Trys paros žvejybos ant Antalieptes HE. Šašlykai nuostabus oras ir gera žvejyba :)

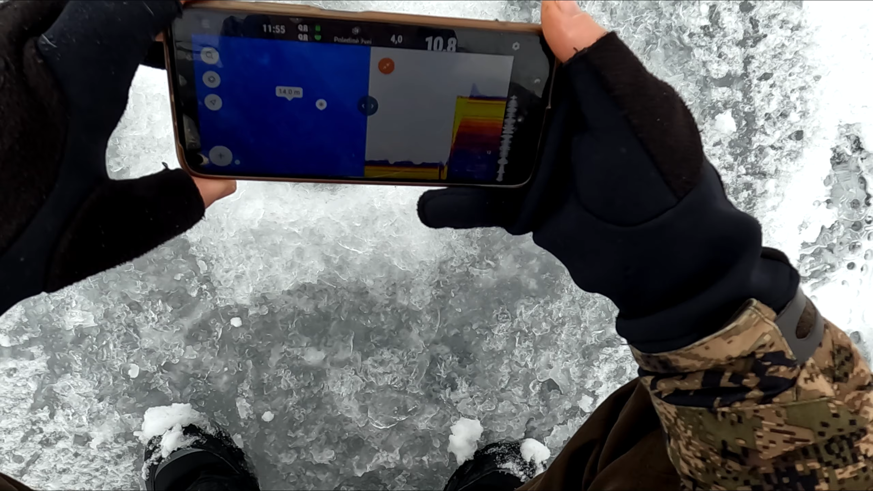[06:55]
Oho, koks tai šuolis buvo gilio.
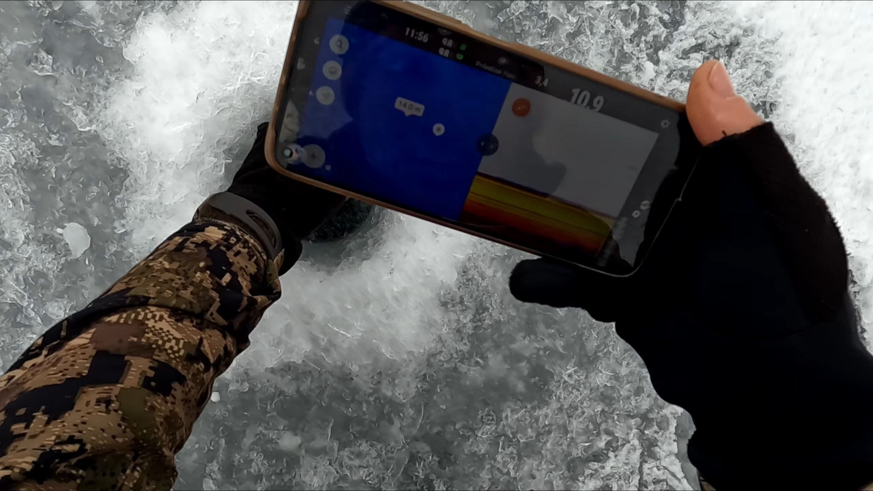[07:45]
Taip, ten 10,8. Čia jau 9,8.
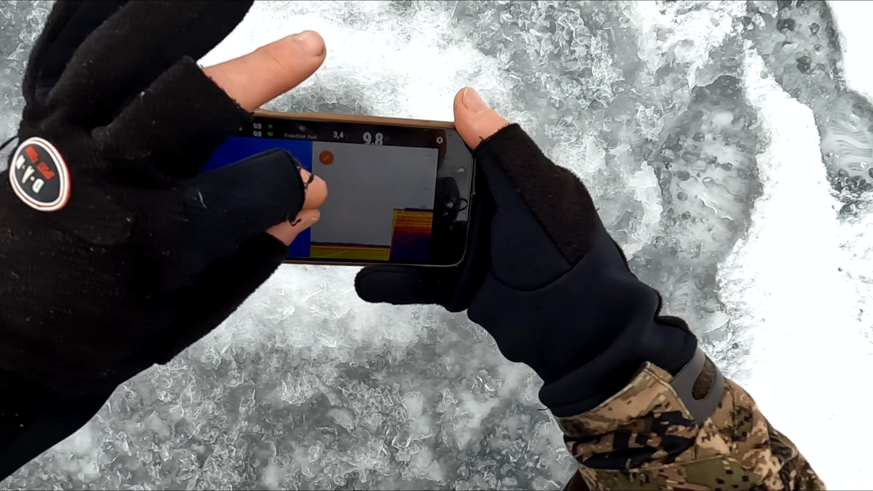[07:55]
9,8. Čia nas jau 9,6.
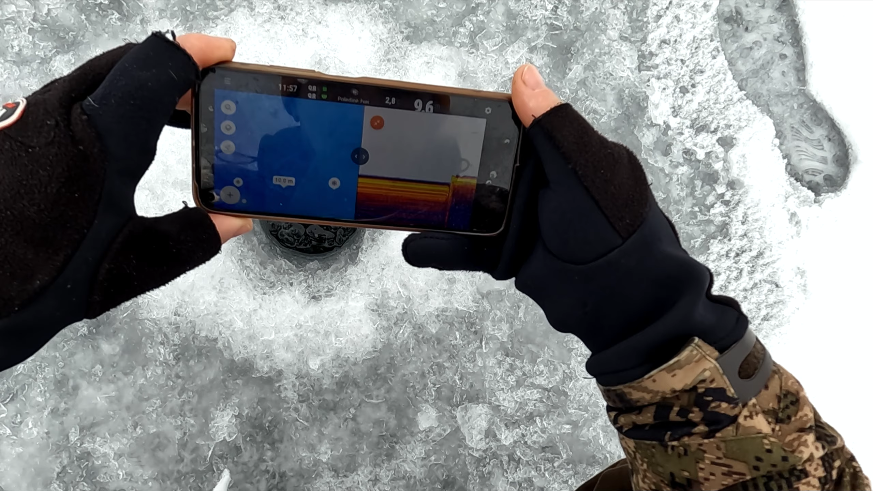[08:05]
Ten 9,8, čia 9,6. Tai čia jau kaip ir stalas šioks toks gaunasi.
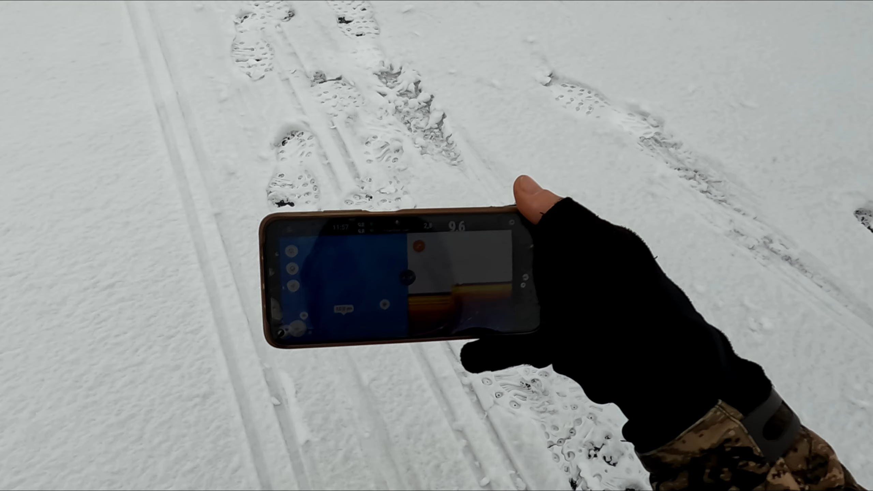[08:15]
Taip išeitų.